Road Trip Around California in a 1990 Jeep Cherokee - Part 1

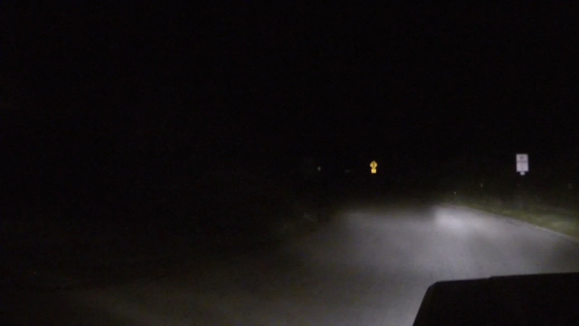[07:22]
I tried twice on two different roads to get to the High Mountain campground and failed both times because there were road closures within a few miles of the camp. So really frustrated, had to make these big loops around, burn probably an extra 120 miles of gas.
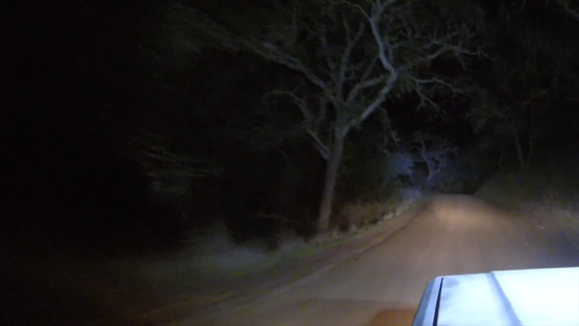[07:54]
Then I drove down a bunch of like different access roads. I was just going by GPS. I had no data, so I couldn't look up where there's other campgrounds. I could tell I was in the forest because of the shading on the GPS, but as I was driving around, I kept seeing these are private ranches and finally got to another dead end.
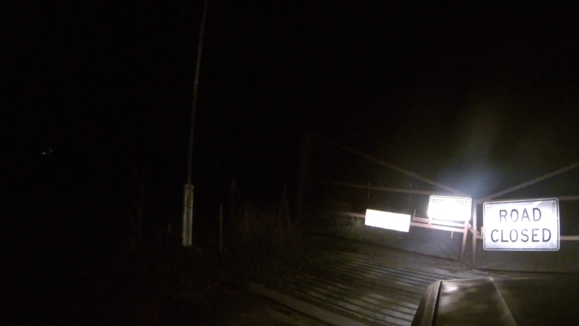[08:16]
I kept looking until I finally found this road that was OHV road, and I drove up it and ended up getting way up to this area.
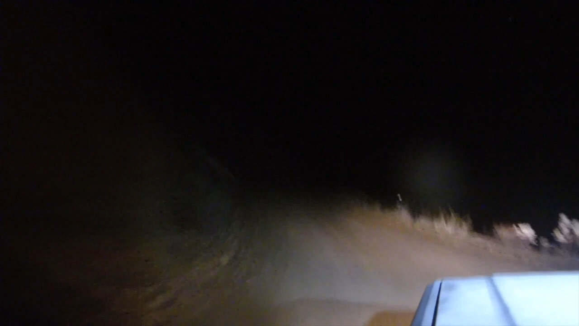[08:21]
I kept seeing areas like, okay, I could camp there. I want to find something a little more remote. Trying to find some little area, maybe with some trees that I could. So I found this kind of fairly rugged OHV road.